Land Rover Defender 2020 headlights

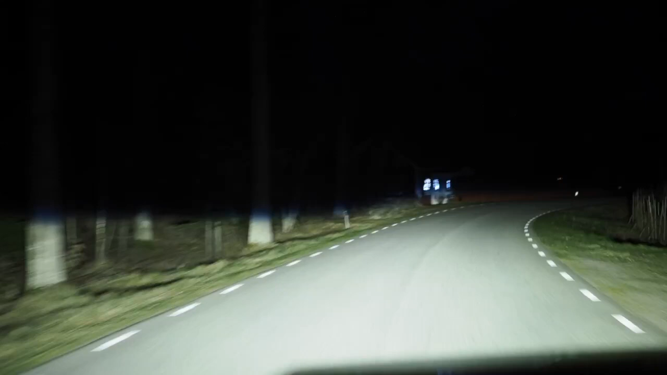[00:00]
But we are trying the new Land Rover Defender 110. It has a big advantage in the headlights. It's really nice headlights although I'm missing the matrix system where it's only shuts down the light where there is another car in front of it. This is a traditional dip beam main beam and this is the dip beam and here's the main beam. The main beam or high beam is really really well light pattern.